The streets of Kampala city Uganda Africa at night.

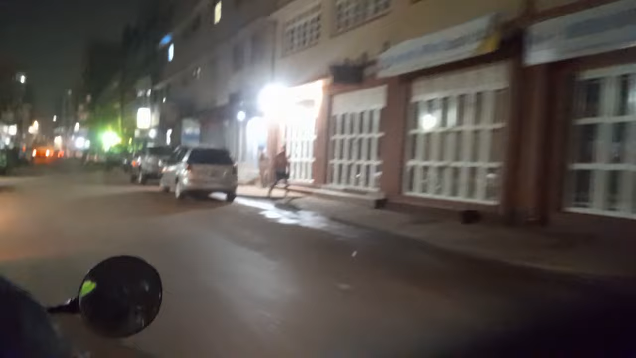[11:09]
Guys, so this is NASA Road at night. This is basically how NASA Road looks at night.